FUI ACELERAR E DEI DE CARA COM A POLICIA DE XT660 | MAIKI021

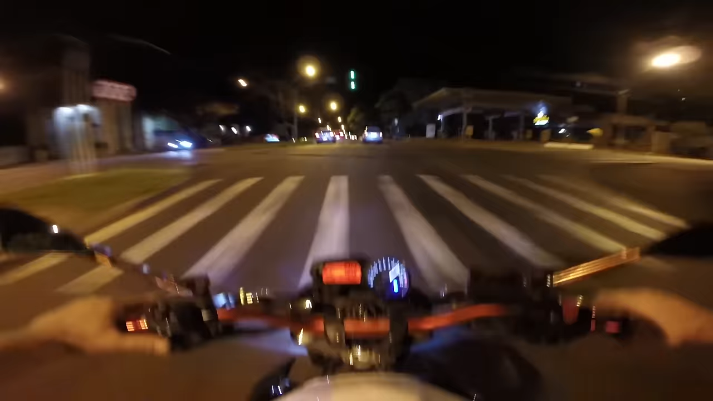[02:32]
Ferra, motoca, olha o trânsito parado aqui, cuzão. Dá vacilo, não entra atrás de um carro, já era. Pum, pum, já era mais que serve, tio. Faleceu hoje.
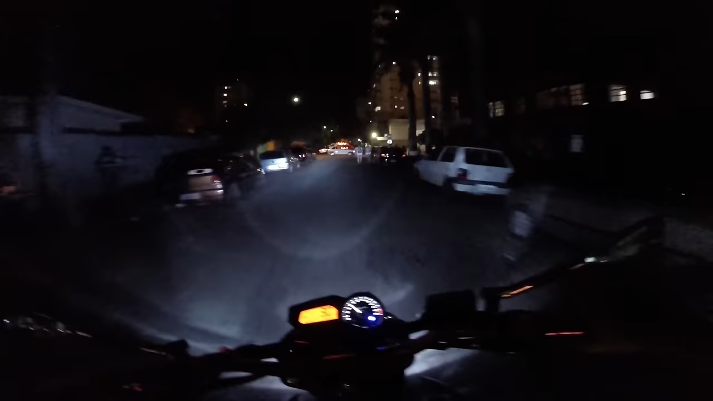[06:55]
E a rua também escura, mano. Não dá pra ver o que tá acontecendo, tá ligado? É, mas vai fazer o quê, né?
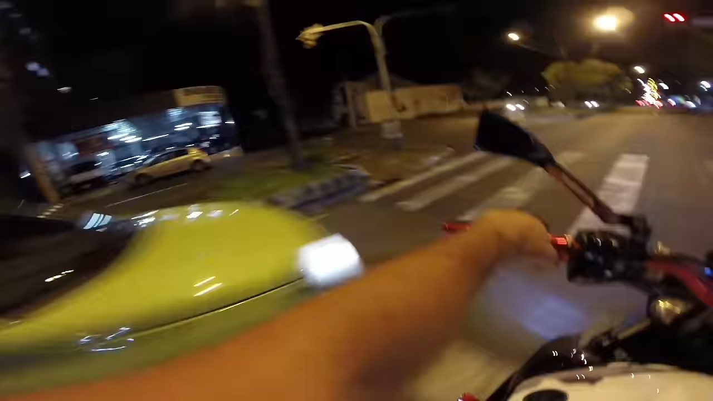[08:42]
Não tem ninguém vindo nesse bagulho.
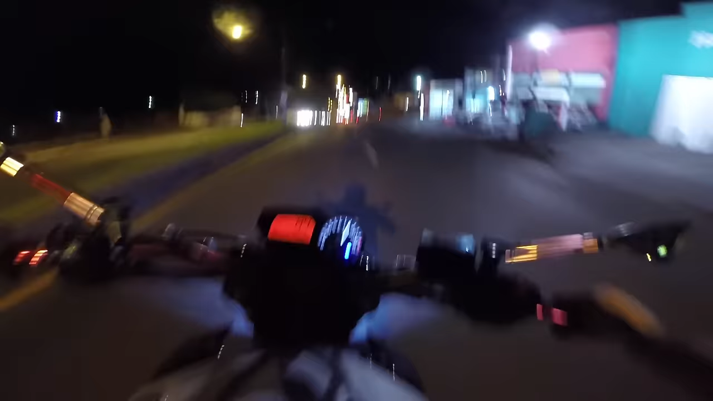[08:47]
Corre, motoca! Corre, que vermelho é o bagulho, motoca! Tá, porra, agora o bagulho vai... Ó o cachorro, mano. O cachorro atravessando com força no bagulho. Ih, não tem nada nessa Londrina, meu parça. Tem que buzinar, porque senão o cara não escuta só o barulho da moto.
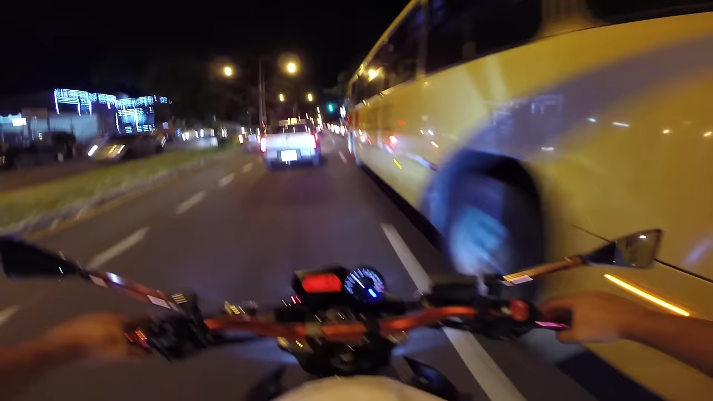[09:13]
Vocês falam, nossa, pra que buzinar se você já tá acelerando a moto? Aí, o gente boa aqui, tá dormindo. Celular, né, tio? Tá... O cara tá fazendo merda, o cara tá no celular. Falando pra vocês, mano, que a balada aqui não vai ter nada. Essas horas não vai ter nada, tio. Não vai ter nada, nada, nada, nada, nada, nada.